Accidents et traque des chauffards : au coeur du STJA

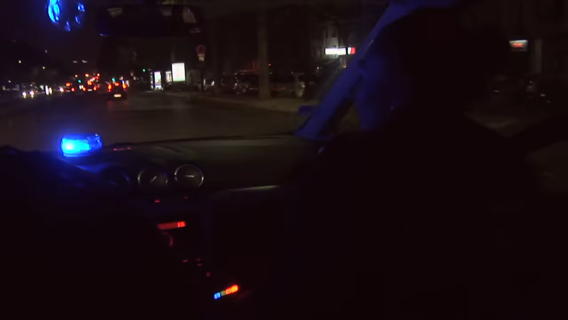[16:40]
Un taxi qui franchit une ligne blanche,
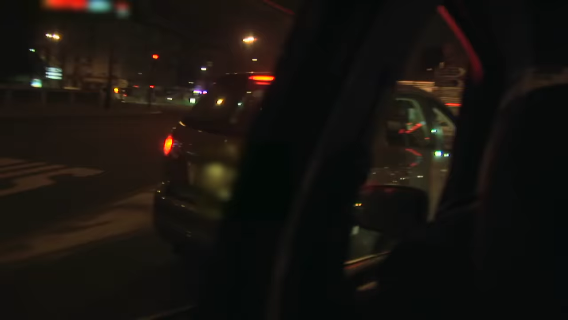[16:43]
un badaud qui grille un feu rouge téléphone à la main, un autre qui emprunte le couloir de bus. Bonjour monsieur, quand le feu sera vert, on se mettra sur la droite, on procédera à un contrôle. Patricia procède à quelques petits rappels à l'ordre, mais cette nuit est plutôt calme.
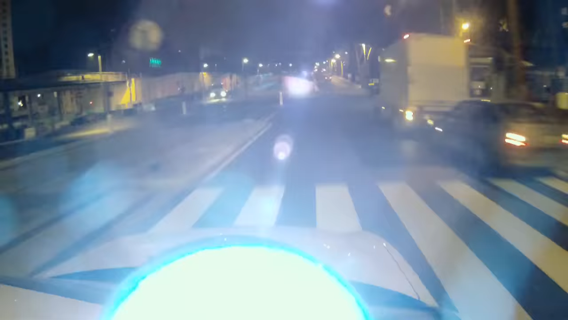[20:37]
Patricia va avoir affaire à une autre sortie de soirée étudiante. Le véhicule de police s'engage à la poursuite d'un petit scooter roulant anormalement vite.